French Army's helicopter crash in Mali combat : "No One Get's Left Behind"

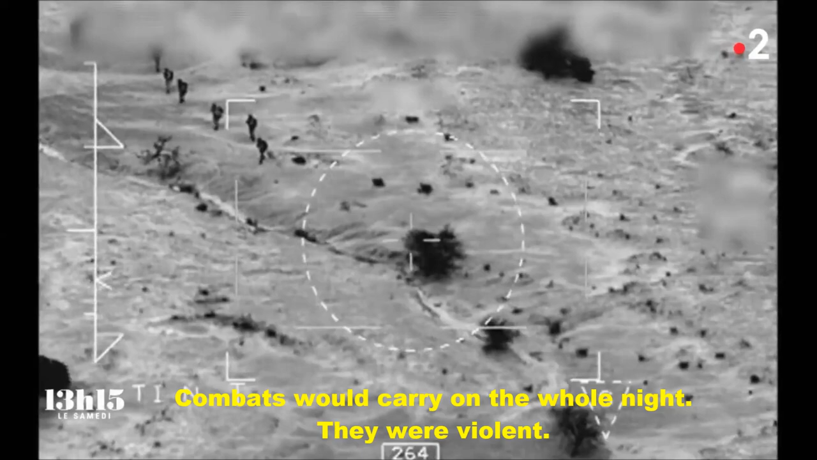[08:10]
Les combats vont durer toute la nuit. Intense.
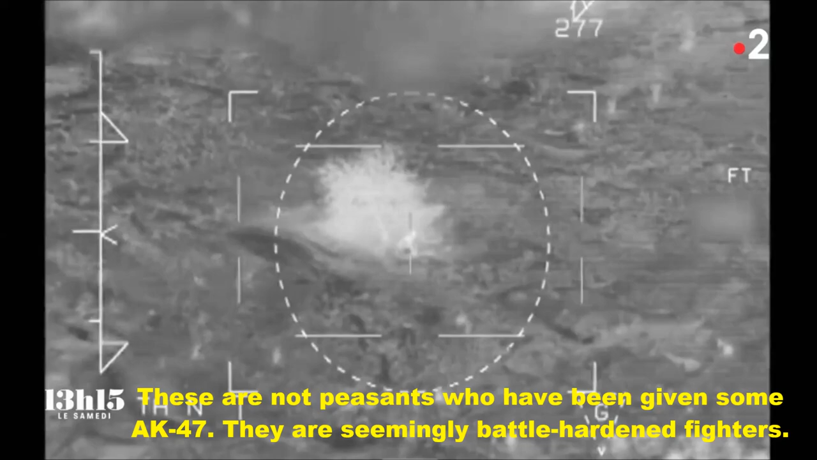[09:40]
Ce sont des combattants a priori aguerris. En tout cas, ils sont équipés comme ça.
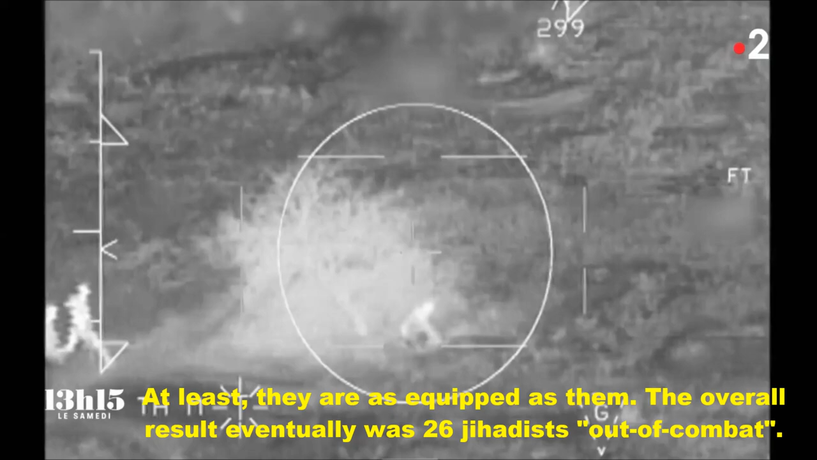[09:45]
Le bilan final s'établira à 26 djihadistes hors de combat. D'ailleurs, à ce jour, je ne sais toujours pas combien ils étaient.
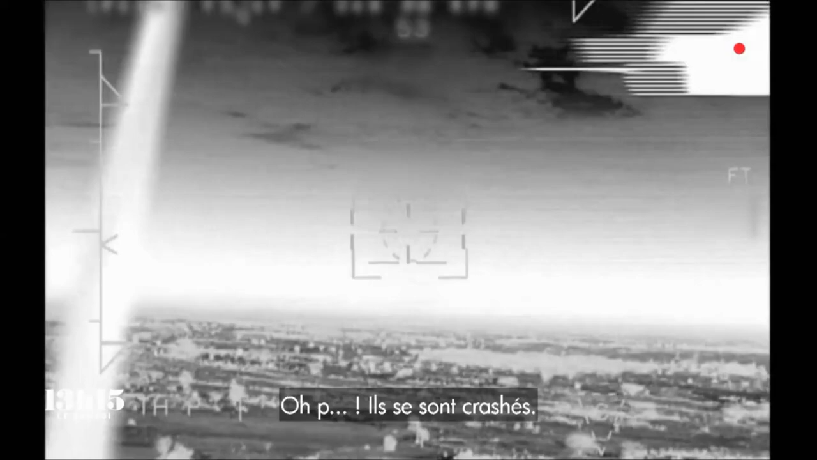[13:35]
Dans champ de vision, j'ai la gazelle et je vois une boule de feu.
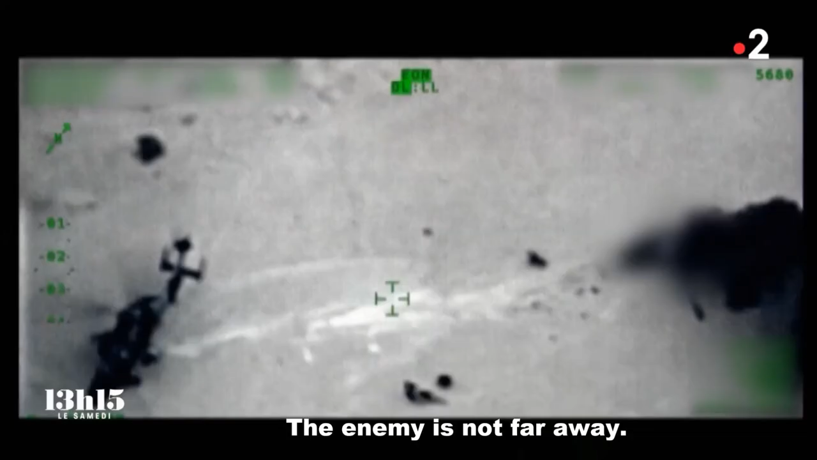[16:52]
Ils n'ont que très peu de temps avant que l'ennemi ne vienne les abattre.
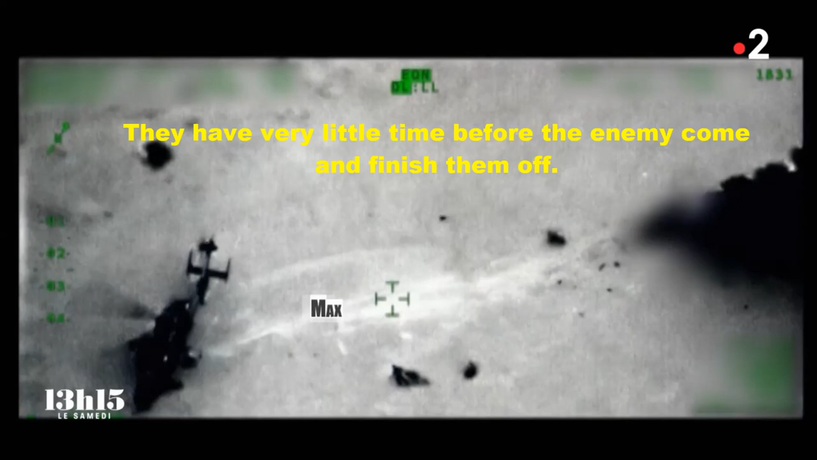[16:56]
Max, le tireur d'élite, est le moins blessé des trois. Il tire Adrien vers le tigre.
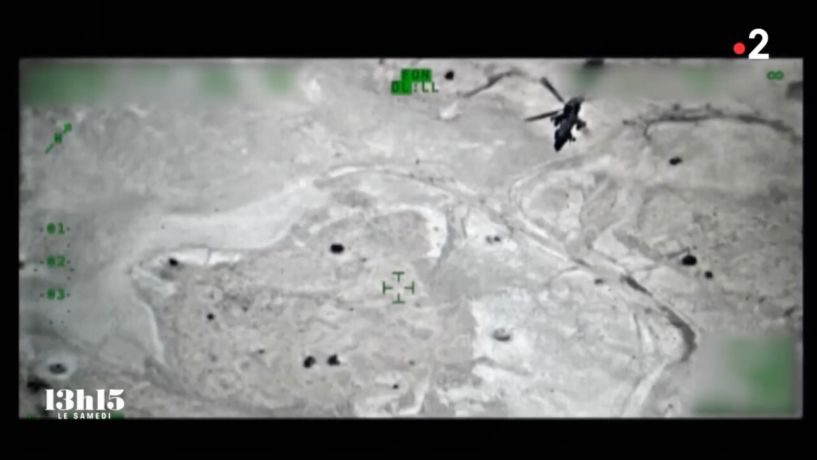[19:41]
Ils sont tous les trois sur la machine, avec